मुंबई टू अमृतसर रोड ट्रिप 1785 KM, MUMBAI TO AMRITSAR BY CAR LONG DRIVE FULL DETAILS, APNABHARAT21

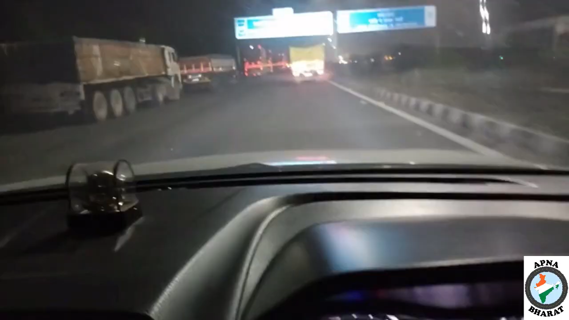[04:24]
वेस्टर्न फेरीफील्ड एक्सप्रेस वे पे आपका स्वागत है। हम जा रहे हैं अब पानीपत की तरफ, यानी रात के बज गए हैं करीब 10:45।